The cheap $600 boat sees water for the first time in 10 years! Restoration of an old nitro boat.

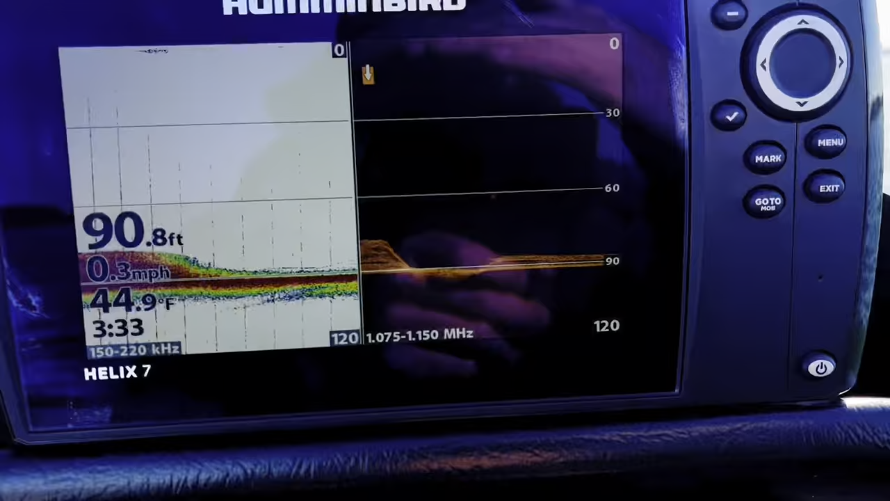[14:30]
On screen: depth 90.8 ft, water 44.9°F, speed 0.3 mph
So I found some fish at the very bottom, right there.
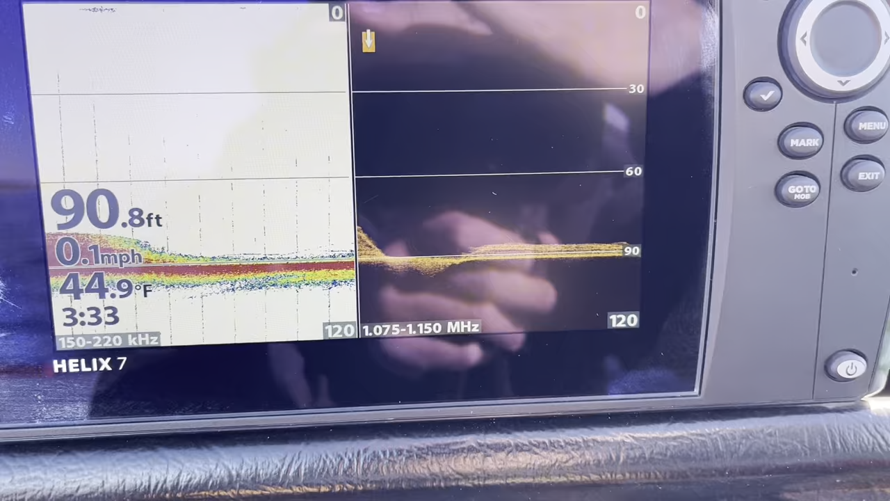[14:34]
On screen: depth 90.8 ft, water 44.9°F, speed 0.1 mph
They're at 90 feet. Those look like they could be white bass.
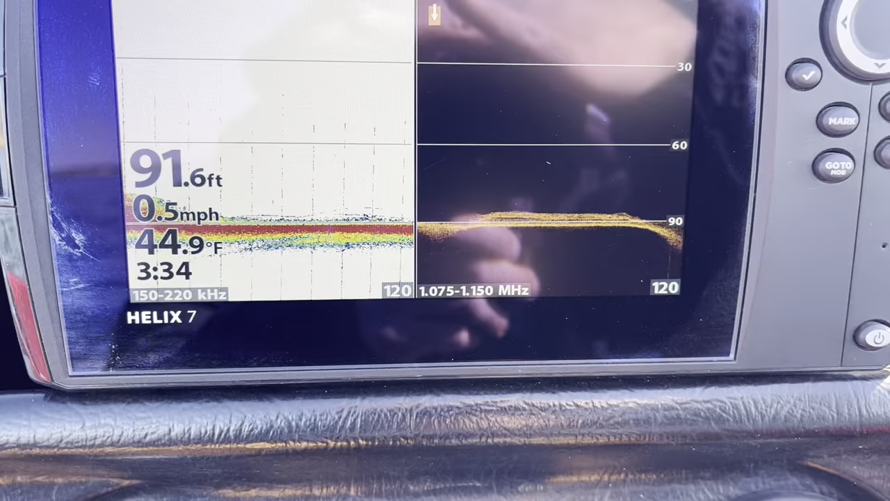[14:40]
On screen: depth 91.6 ft, water 44.9°F, speed 0.5 mph
I'm gonna see if I can catch some of them.